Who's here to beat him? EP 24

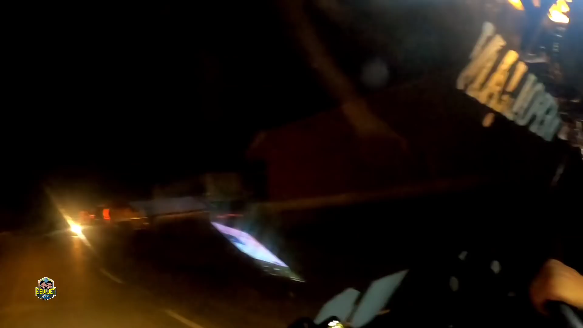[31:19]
അത്യാവശ്യം ലോറികളെല്ലാം മൊത്തം ഒതുക്കി. പിന്നെ ഇതേപോലെയുള്ള ഈ ബൈക്കുണ്ട് ഒറ്റയാൻ പറ്റിയായിട്ട് 4-വരിപ്പാതയിൽ നമുക്ക് എതിരെ വരുന്നത്,